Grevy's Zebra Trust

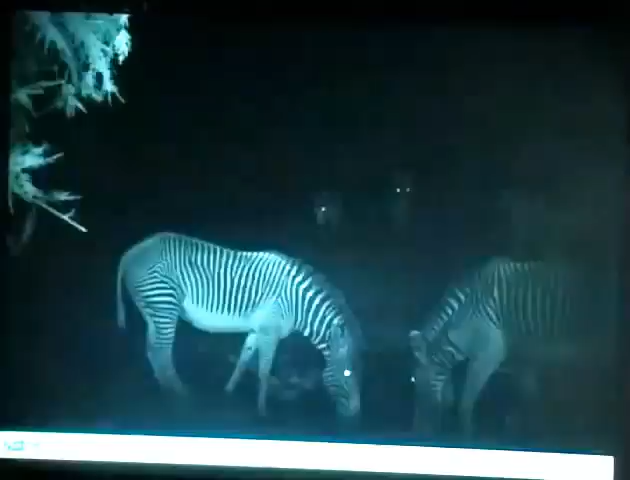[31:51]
And it also enables us to monitor the utilization of the hay that we've been putting out. And also, if we're modifying water in any way, we can see whether the Grevy Zebra are actually reacting to that water. So we're hoping to also put these camera traps at the troughs that we're building. And yeah, monitor. I said that disease is an emerging issue. And so we are looking into that in a more in-depth way.